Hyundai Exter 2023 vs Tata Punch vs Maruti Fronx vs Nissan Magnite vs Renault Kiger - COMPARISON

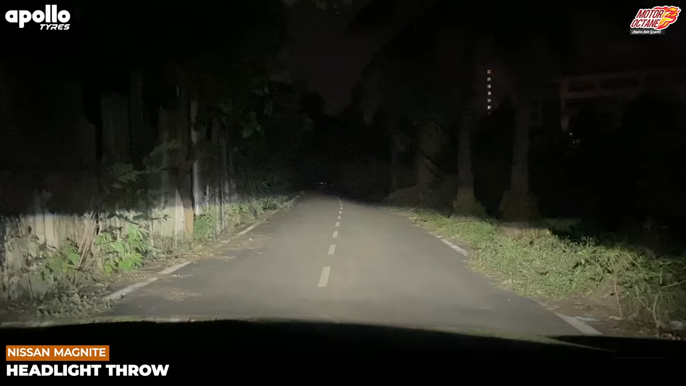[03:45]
लेकिन इसका throw बहुत शाप है और बहुती बढ़िया लाइट से इसके फ्रांक्स के headlamps भी complete white LEDs at top model पर
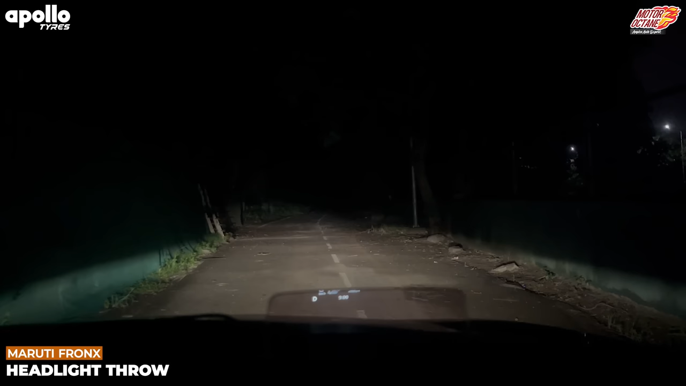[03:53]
और यह अच्छा खासा throw देते हैं spread भी इसका अच्छा कासा है but it's not the best Hyundai Xter में आपको yellow color के projectors आ जाते हैं यह actual में आपको अच्छी कासी light दे देते हैं spread भी decent enough दे देते हैं but they are not the best in the category same
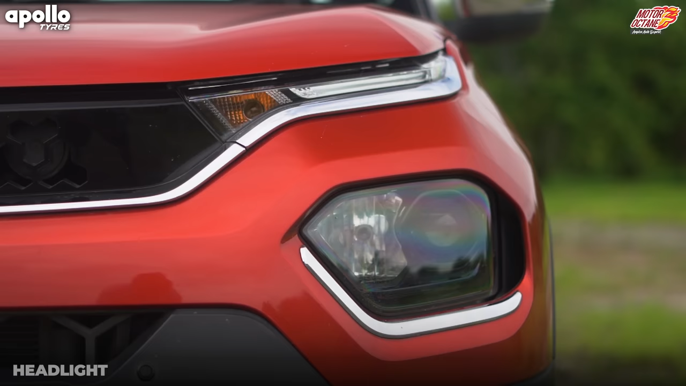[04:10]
story Tata punch की भी हो जाती यह आपको बहुत अच्छा throw देते हैं spread देते yellow lights इसके but यह इतनी strong
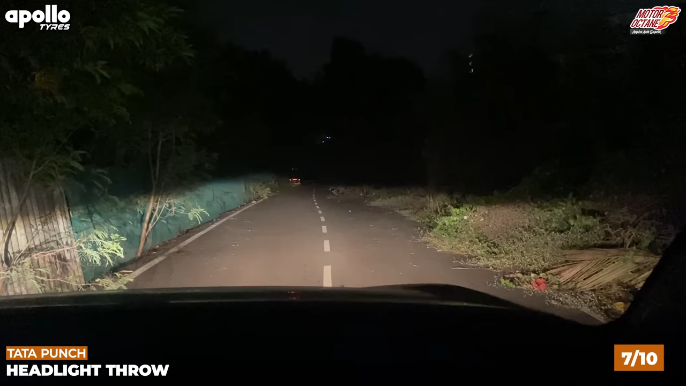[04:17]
नहीं है कि आपको वो extra confidence दे सके